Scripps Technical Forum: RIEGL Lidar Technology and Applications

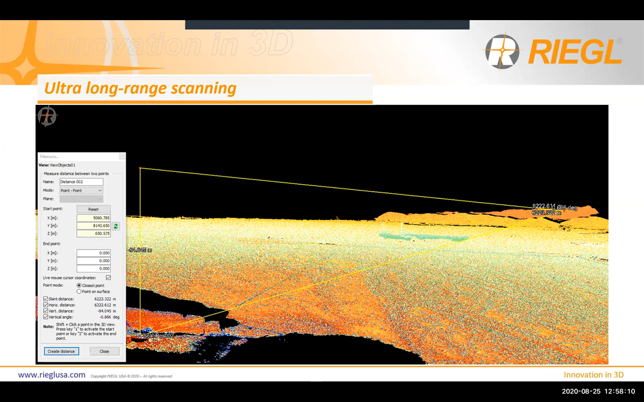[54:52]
You can see here, it's out at 6,222 meters. Uh, but zoom in a little bit closer. Um, we can, you can do just a quick,
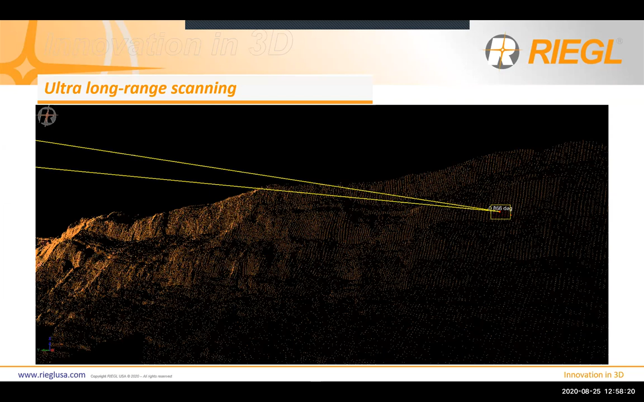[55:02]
um, survey of that little area and you can still see at such range, we're still maintaining, um,
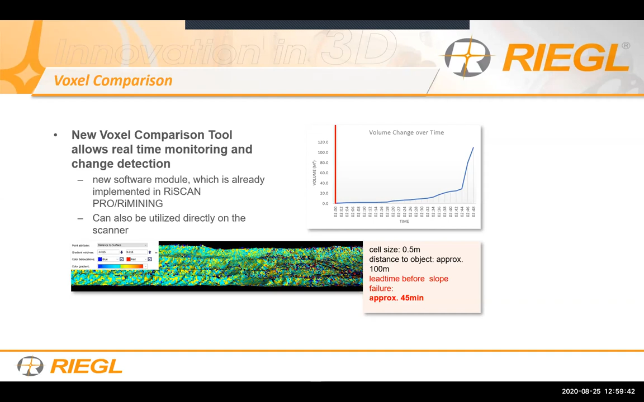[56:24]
You can see over time, uh, this slope is failing as it fails, we can trigger an alarm
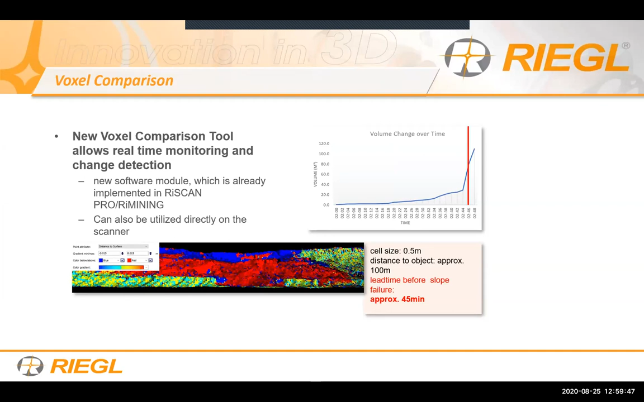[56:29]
so that it doesn't hurt anybody. Okay. That's very cool stuff. And here is a data fusion of all platforms that we own. So aqua is ALS airborne yellow CLS terrestrial linens.
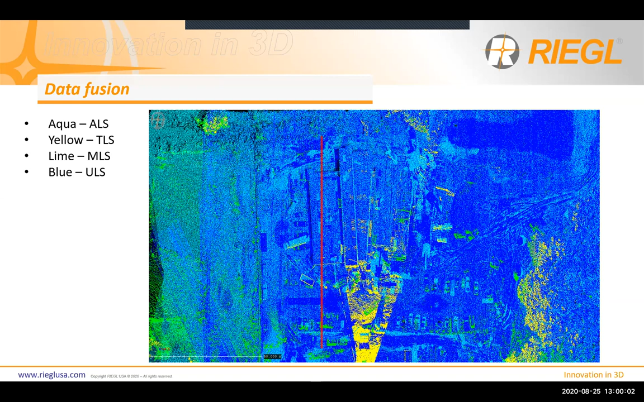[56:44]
MLS is mobile blue as ULS unmanned. So I do a cross section here. You can see the data has different noise level. That's absolutely true, but nevertheless, all the points are completely homogenized together. So, uh, on that case, um, let me know what other presentations you want me to do next time. Uh, I, I want to talk more to you about in this community.